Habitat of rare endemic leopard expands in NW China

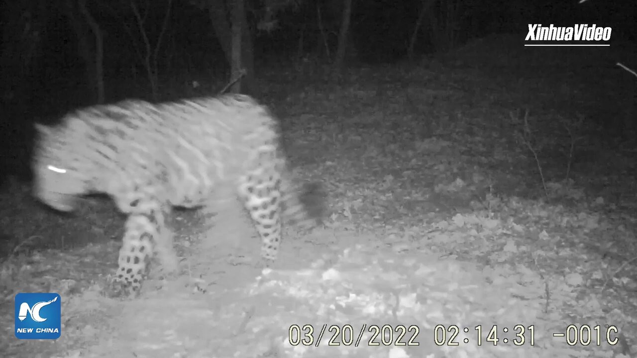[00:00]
Wildlife experts have discovered that the habitat of North
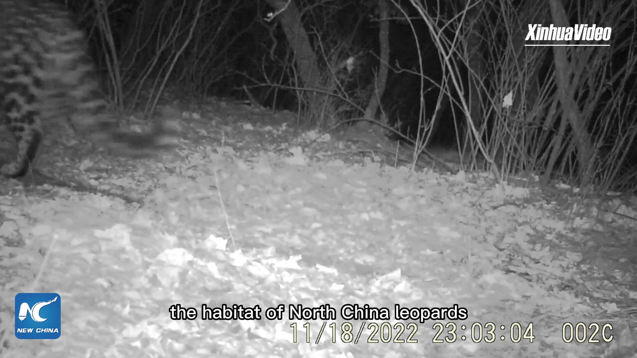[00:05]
China leopards in northwest China's Shaanxi province is expanding.